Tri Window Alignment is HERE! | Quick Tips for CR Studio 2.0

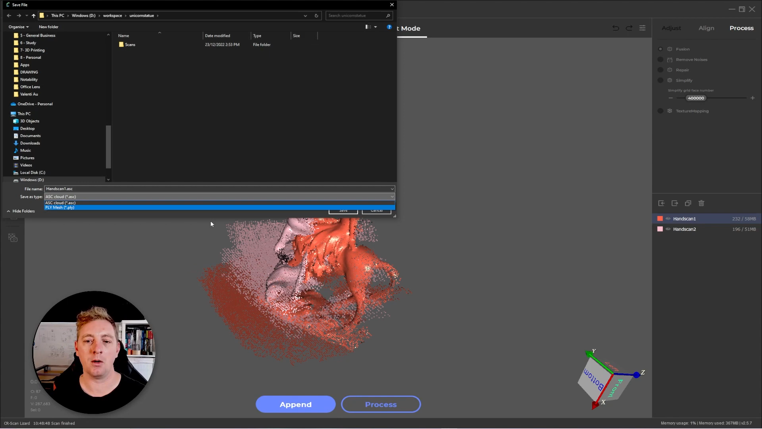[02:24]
PLY is the main new one. Now, I don't have any experience with exporting and using mesh data, but those of you that do this probably know what it is and you can now export with PLY. It may have even been available in the previous version, but then it was removed. But in that case, it's back just because I heard someone commenting about that. Anyway, PLY is now able to be exported. But the big main change is with the manual alignment process. They have a new three window way of aligning manually. What I mean by that is previously when you go to align and you'd say you'd have to enable your transform operator.
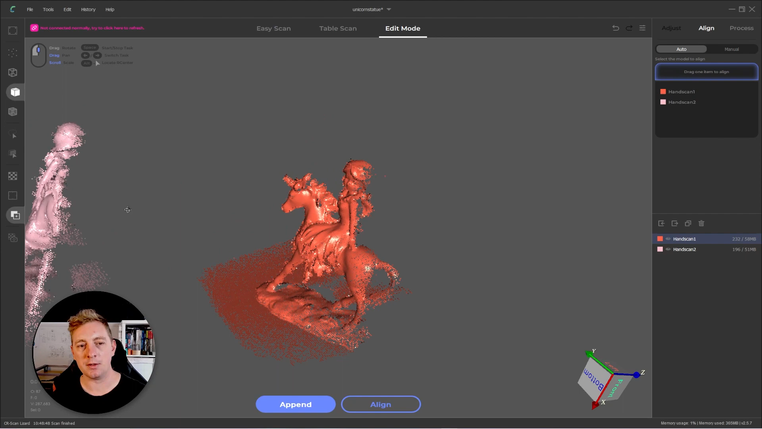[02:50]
You'd pick one, you'd rotate it around, et cetera. So it was a little bit of a pain to move things around.
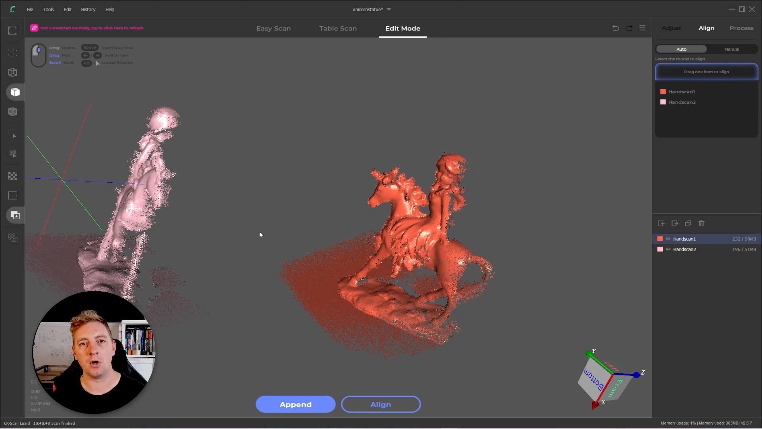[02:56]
So then you could orientate them back together. Now you have this other option. So when we go to manual alignment, you'll see the UI splits into three windows. What this is, this first window down the bottom is your main window. It shows all the layers. These two are going to be your scan layers individually.
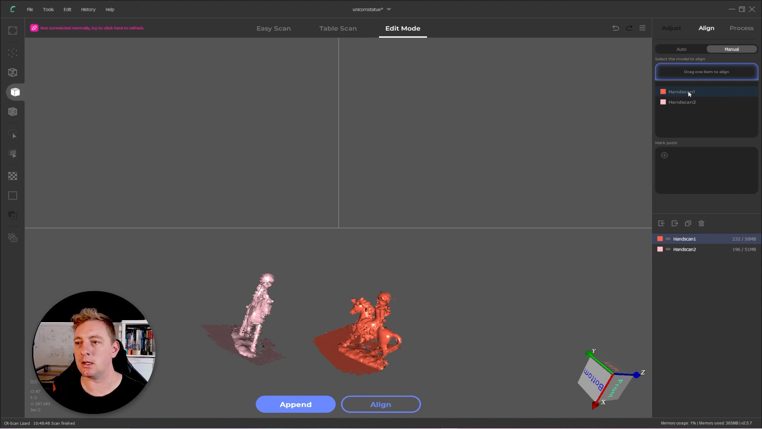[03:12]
So if we move our first one in here, you can see our first scan here and our second scan here. So this just makes it way easier. So we'll add our mark points.
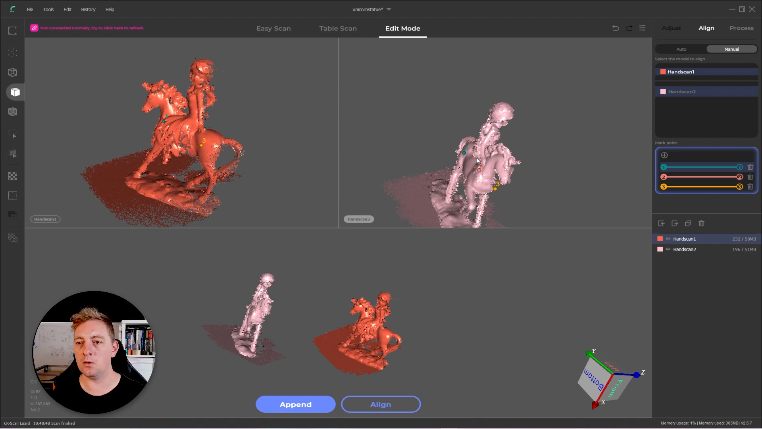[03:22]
It makes it way easier to look at both our models without having to move anything and then going about and picking our points for alignment. As an example, I might just give this a try. Select a second one.
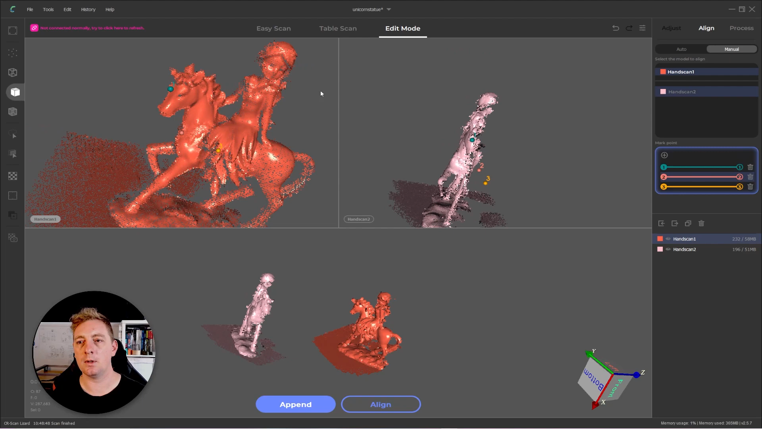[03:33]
We might go top of their head here and here and then a third one.
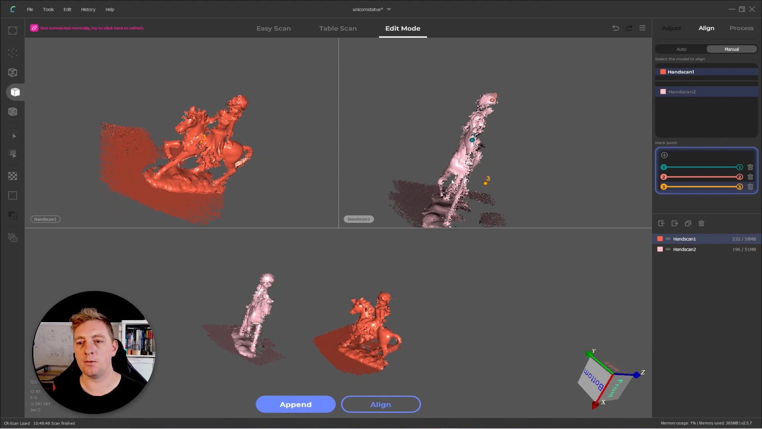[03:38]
If we can get a point, maybe, maybe we'll do this point on the knee and the point on the knee, and then we can click on align and there we go.
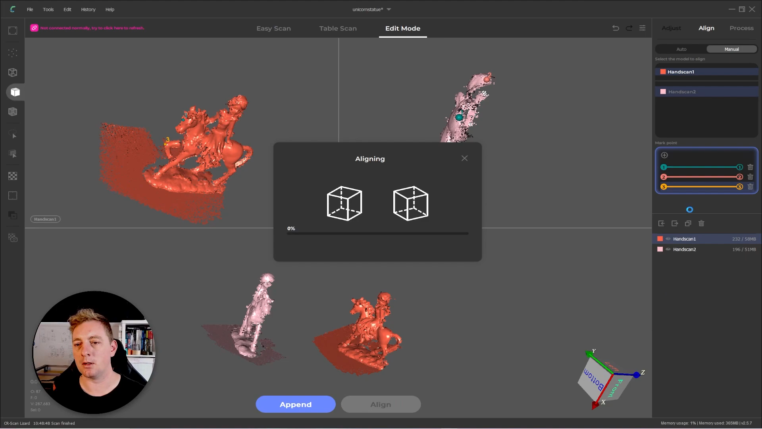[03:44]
So you can see that it just, it's so much easier to do manual alignment now because it's separating those two layers for you and you're just picking the points between them. You don't have to go about and manually move things and rotate them out of the way first.
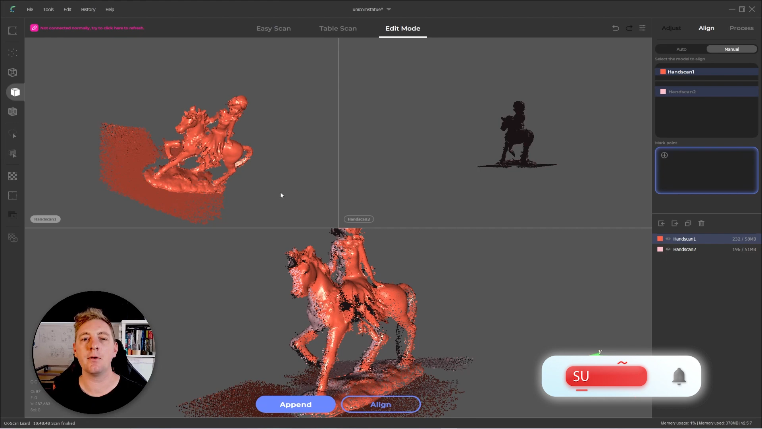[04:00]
It can just be done in this one manual window now. So that's all the changes for now. I thought it was just worth mentioning those couple of things and thanks for watching.